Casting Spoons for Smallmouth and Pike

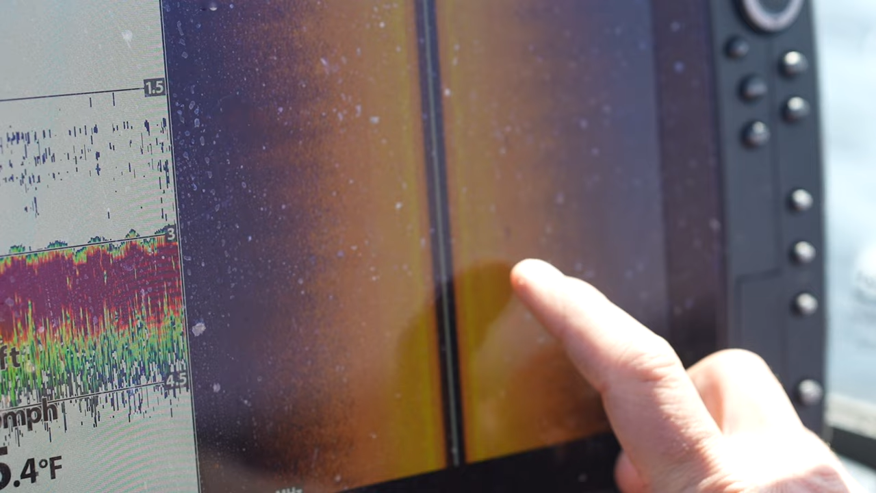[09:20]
but no doubt you can see the fish on the locator.
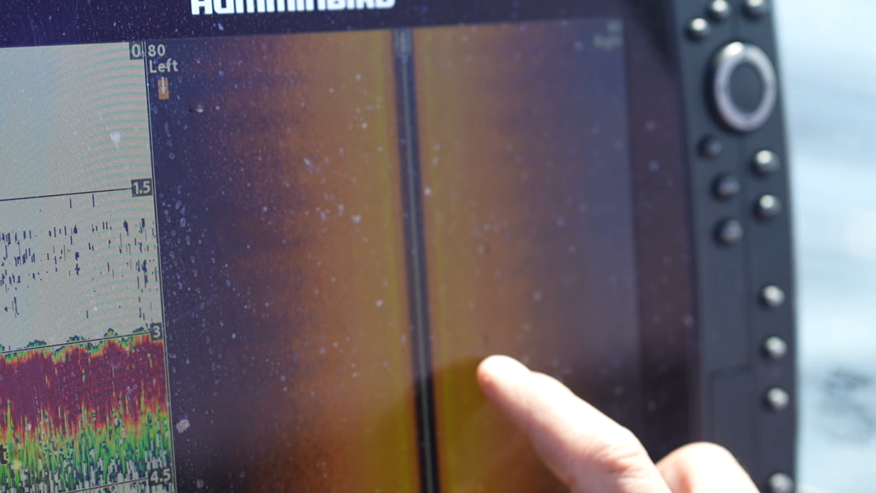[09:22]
And that's the great part about using the side imaging or using